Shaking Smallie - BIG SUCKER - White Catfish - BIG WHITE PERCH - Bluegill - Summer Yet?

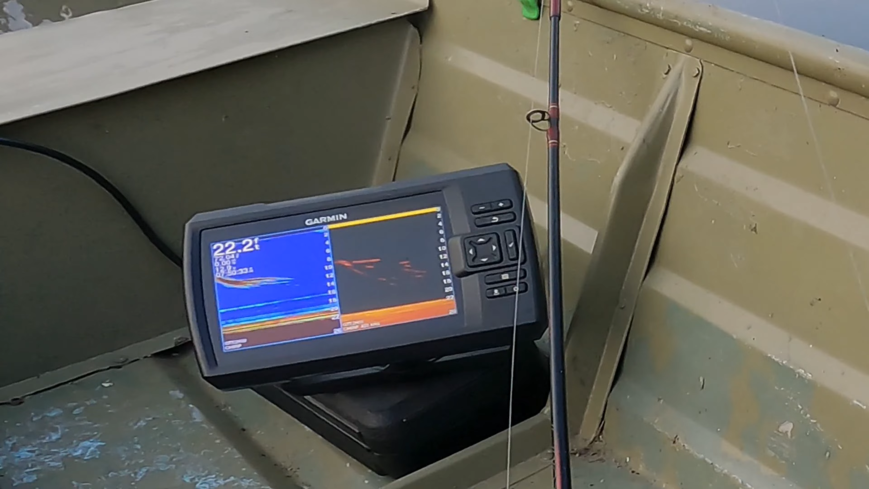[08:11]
something swam three things swam down five oh boy i don't think i have bait on my line so they broke off look bigger but i think there were five fish coming together